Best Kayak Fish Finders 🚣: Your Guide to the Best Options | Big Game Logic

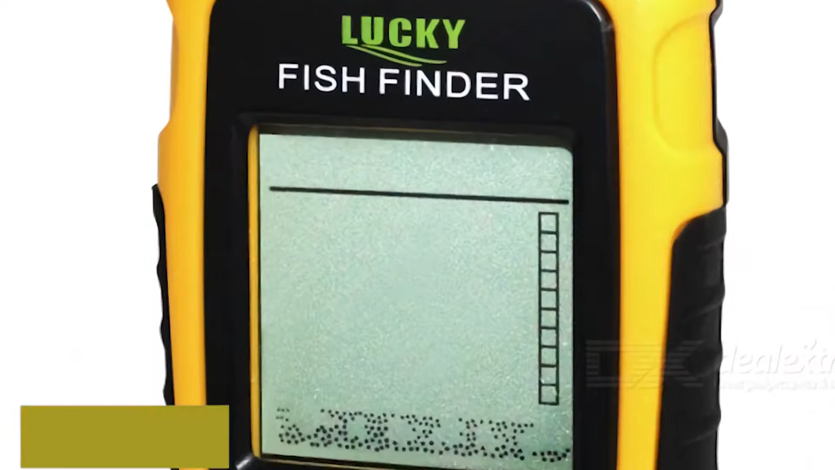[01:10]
It can show weeds, sand, and rocks, and has its own built-in transducer.
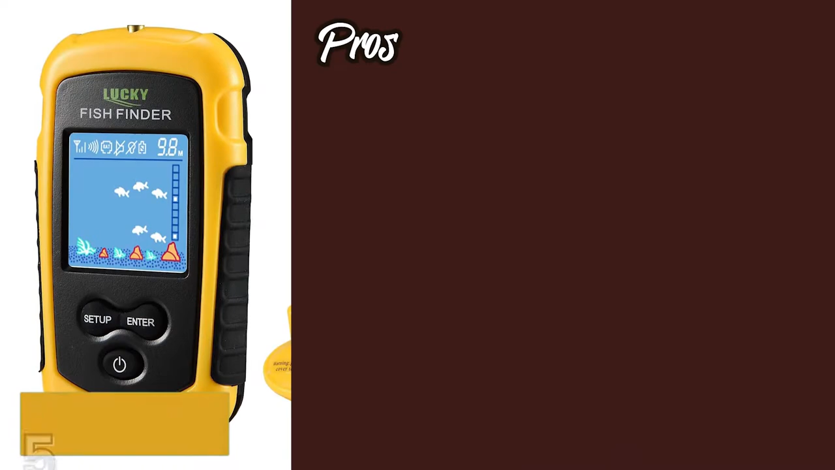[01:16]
Its pros are, it's a versatile tool that is useful for a variety of different fishing setups.
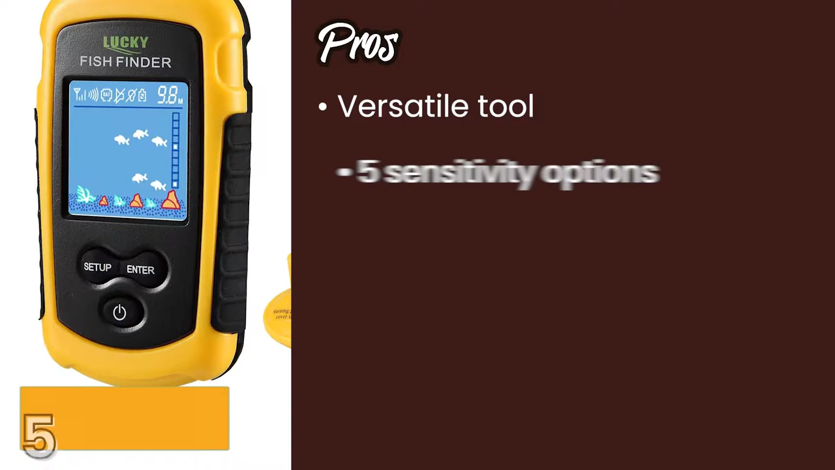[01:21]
It has 5 sensitivity options allowing a more accurate picture of your surroundings.
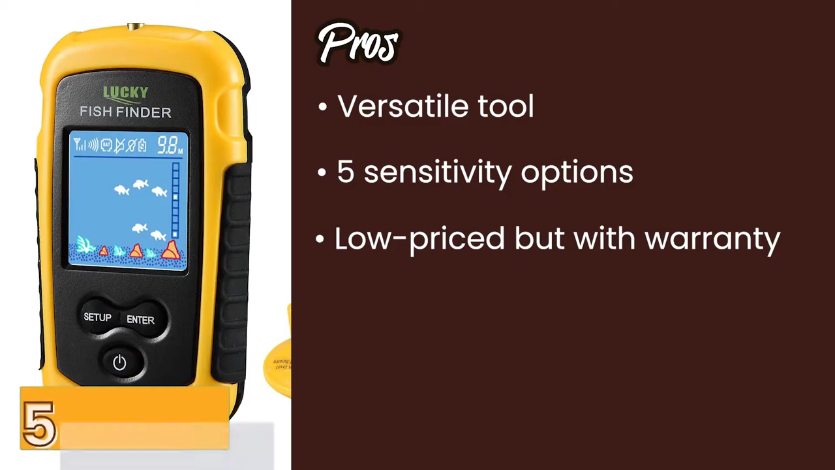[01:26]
On screen: depth 9.8 m
It's low-priced but still with a 1-year warranty and can reach considerable depths. It features a school of fish alarm making it easier for amateur fishers to understand when to cast out.
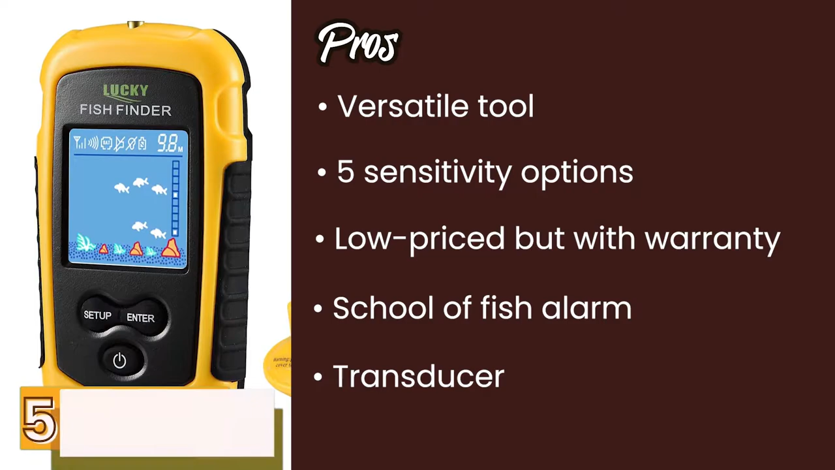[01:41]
However, it only reads in meters and cannot be changed to feet.
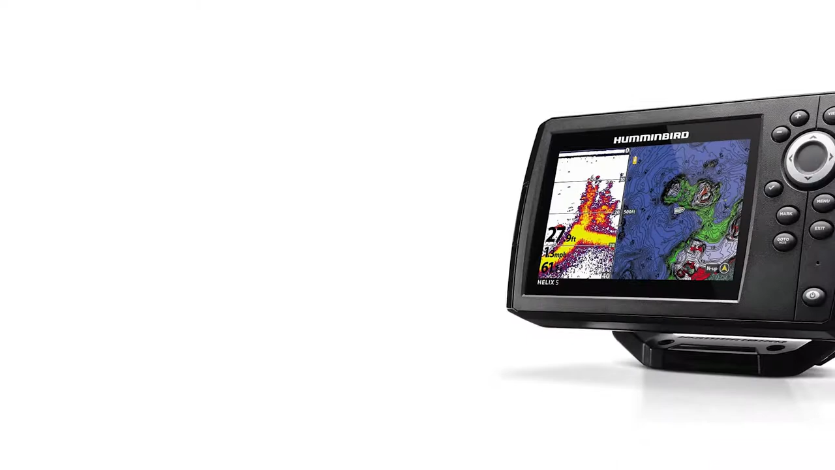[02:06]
Next, we have Hummingbird 410210-1 Helix 5 Chirp GPS G2 Fish Finder.
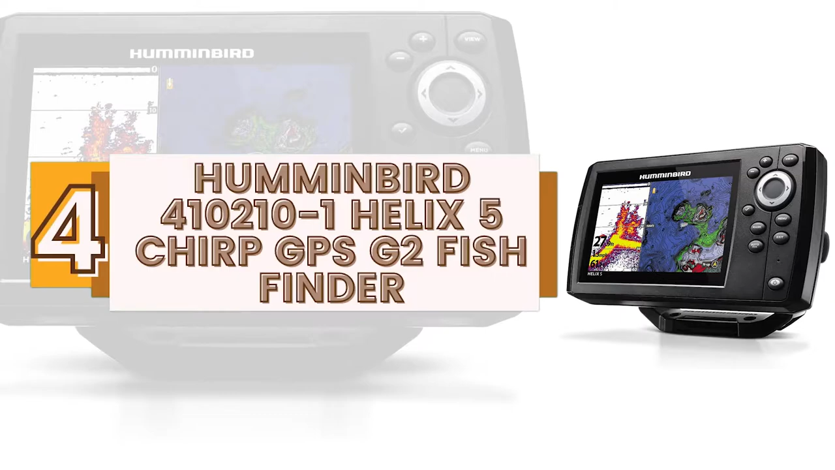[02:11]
This 5-inch model has a color display and is equipped with
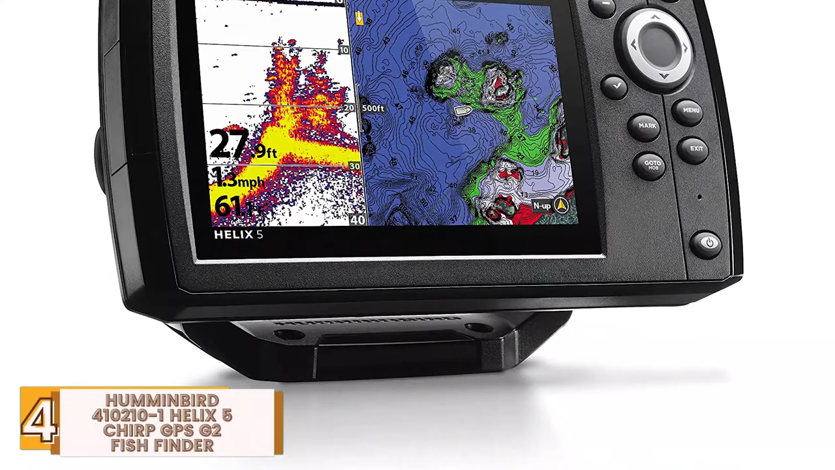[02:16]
On screen: depth 27.9 ft
Chirp Dual Beam Plus Sonar with a power output of 500W.
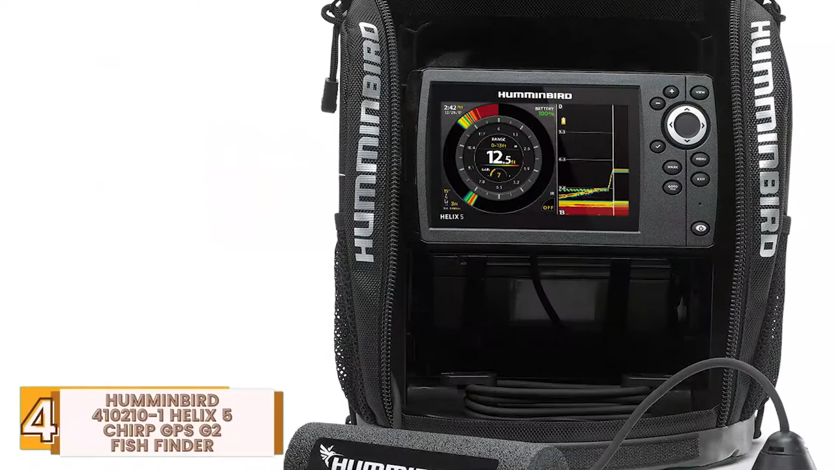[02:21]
A very accurate and comprehensive fish finder, this model would fit straight on your kayak and give you a far and wide picture instantly. Its pros are, it's very durable and works every time.
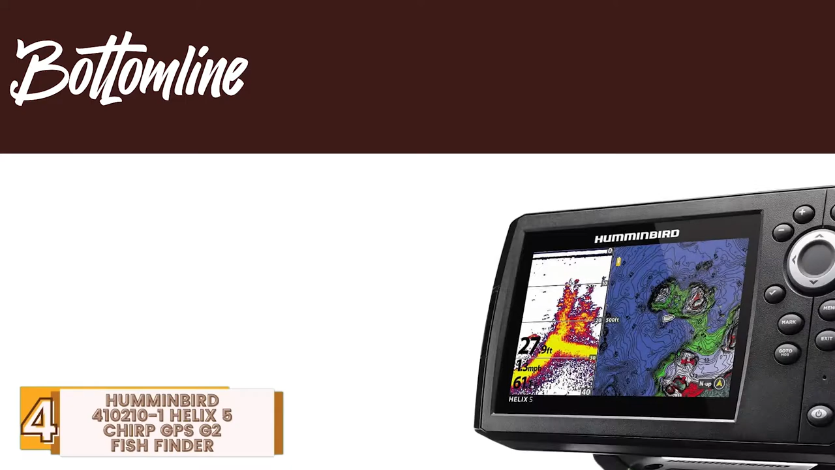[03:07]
It has internal GPS chart plotting with built-in animated cartography.
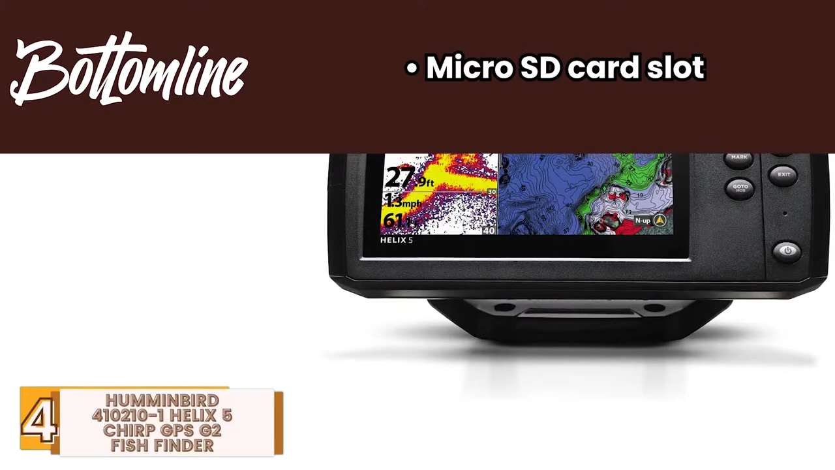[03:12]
On screen: depth 27.9 ft
And it has a micro SD card slot for saving maps, data, and wave points.